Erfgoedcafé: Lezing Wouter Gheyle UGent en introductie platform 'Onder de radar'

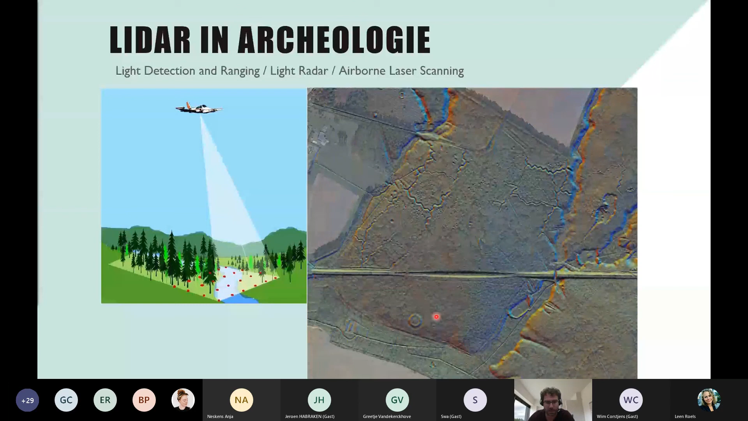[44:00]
Zeker ook een door mensen gemaakt fenomeen hier onderaan. Dus dat is een zeer krachtig instrument.
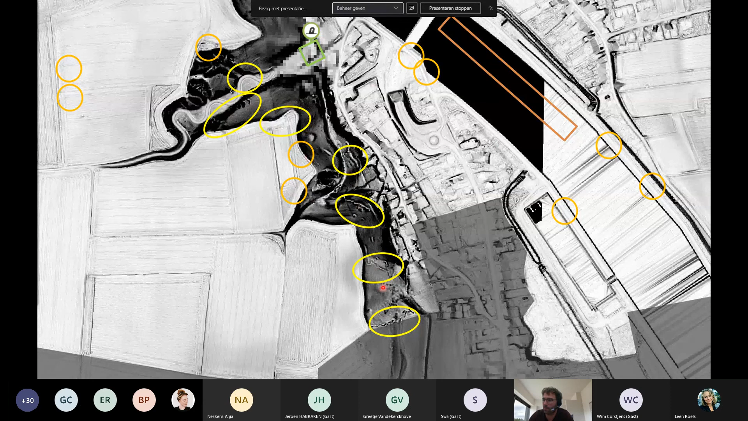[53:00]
Ook hier is weinig te zien. Maar op de plateaurand hebben we wel nog heel mooi bewaarde structuren. Dus vooral deze kunnen we nog herkennen. Loopgraven die eigenlijk nog intact bewaard zijn. Het monument en het grafveldje is er nog. En hier op deze top is ook nog een kuil te zien van wat vroeger die geschutsopstelling op mitrailleurspost was. Dat zou nader bekeken moeten worden.
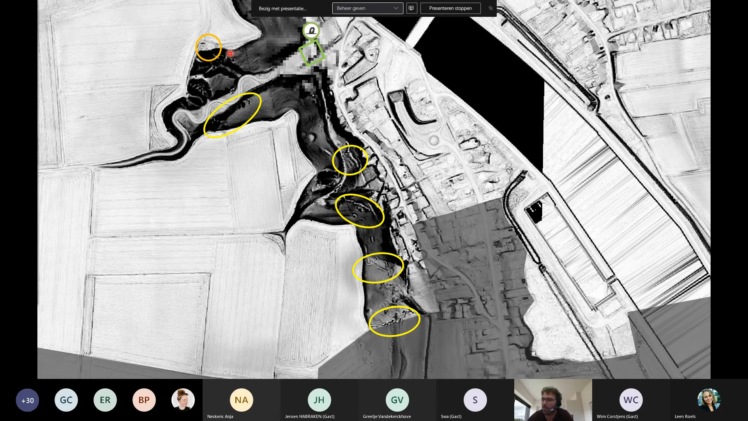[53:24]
Ik heb enkel nog maar de foto's bekeken. En vandaag kan je op die plateaurand die loopgraven nog gaan bekijken.
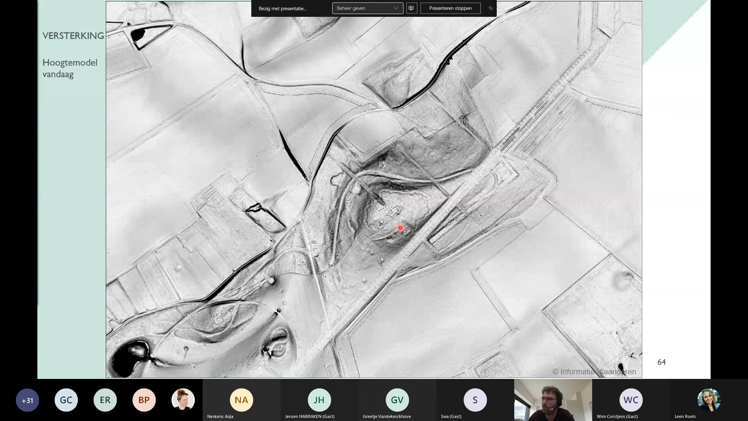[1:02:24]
En we zien ook de fundamenten en structuren van gebouwen.
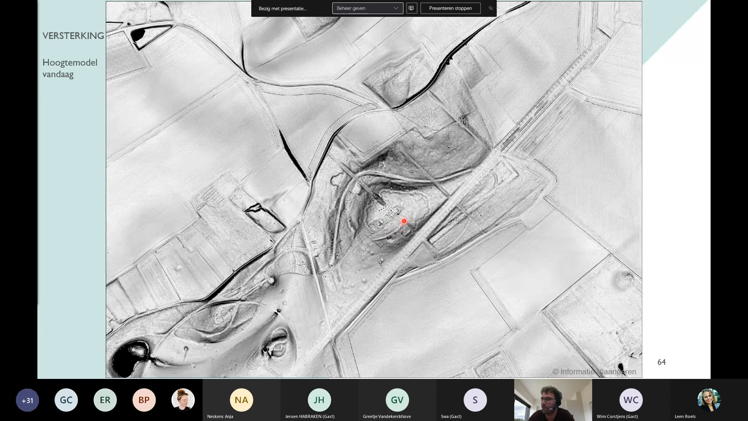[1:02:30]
Dezelfde gebouwen die we op de foto zagen. En we zien zelfs hier die zwarte puntjes. Het is een beetje moeilijk zichtbaar, maar er staat er ook eentje in de vierkant. En die bleken dan op de foto's uit de schaduw te zijn.
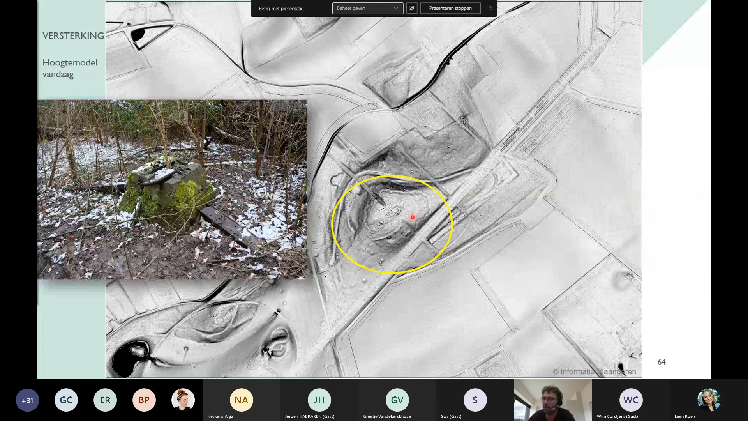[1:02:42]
En op het terrein was daar een sokkel van drie op drie. Dus negen betonnen sokkels die te maken hebben met een grote mast of een toren die daar moet gestaan hebben. Die daar moet gebouwd zijn door de Duitsers. Dat is interessant en materiaal. En een bewijs dat het effectief met de oorlog te maken heeft. De Amerikanen zijn daar hoogst waarschijnlijk ook geweest. Gezien daar iemand in een steen van een gebouw. USA heeft gekrast.
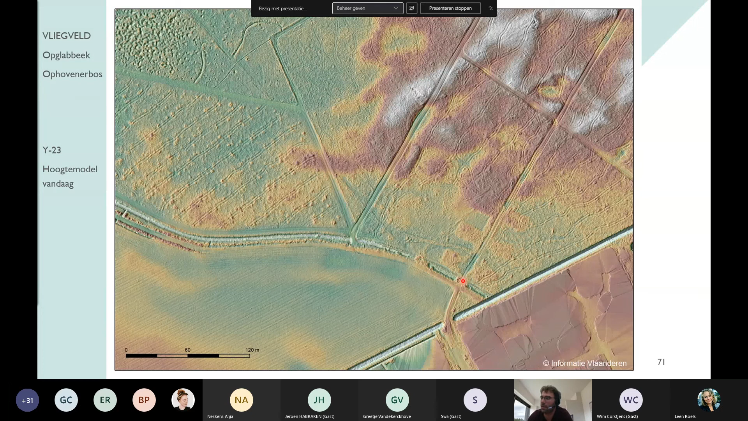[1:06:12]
En in het bos zien we nog die rechthoekige, lagergelegen stukken, die zeker te maken hebben met die rechthoekige gebouwen die daar staan hebben. Dus bijna overal, als we in detail kijken naar het digitaal hoogtemodaal, dan zien we nog sporen van die oorlog en van die zaken die daar in 1945, 1944 aanwezig waren.